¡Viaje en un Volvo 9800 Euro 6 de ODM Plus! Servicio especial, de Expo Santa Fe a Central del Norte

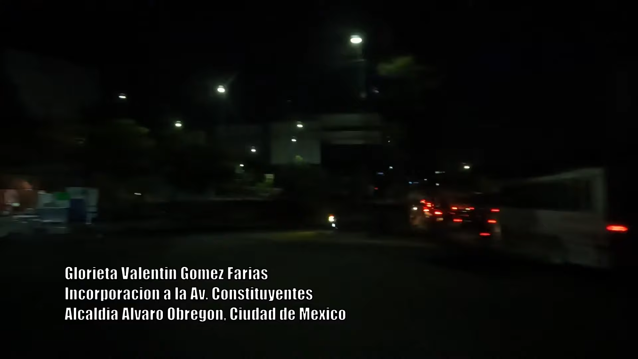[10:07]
Para poder salir de la zona poniente de la Ciudad de México, primero tomaremos la avenida Constituyentes, es decir, la famosa 15 de cuota,
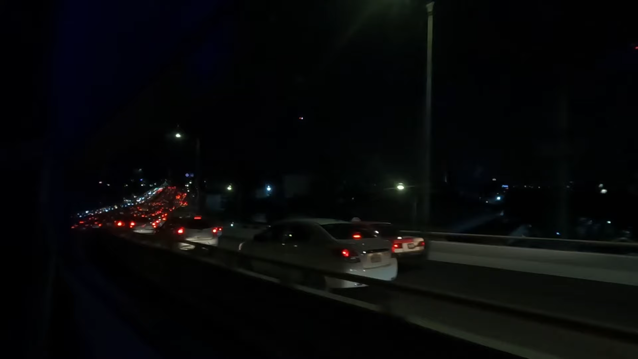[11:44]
por lo cual el tiempo de recorrido total se extendió aún más de lo esperado. Aunque bueno, esto es normal en la Ciudad de México y sobre todo a estas horas. Aún así, la comodidad de este autobús nos permitió llevar nuestro recorrido de la mejor manera, al menos a los pasajeros que íbamos sentados.